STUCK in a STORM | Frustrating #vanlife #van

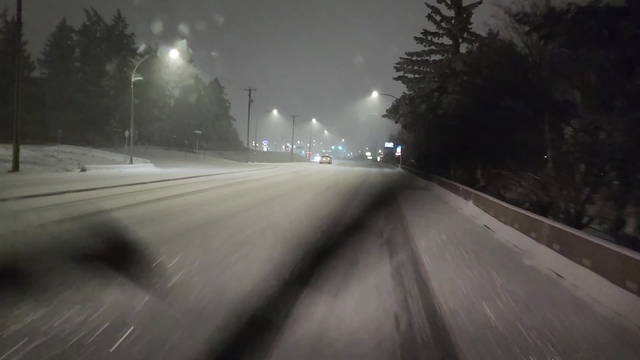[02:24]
Now it's just getting back down into the city area to find that spot that I always cozy up to on the city camping. It's just so much easier cozy up there.
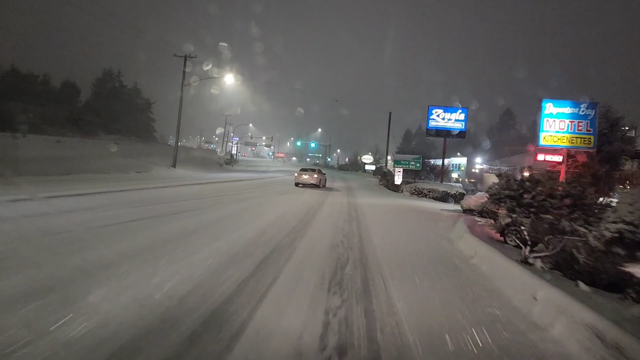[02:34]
So, taking my time. The roads are pretty clear. There's not a lot of traffic. So it'll be an easy time getting to where I'll be.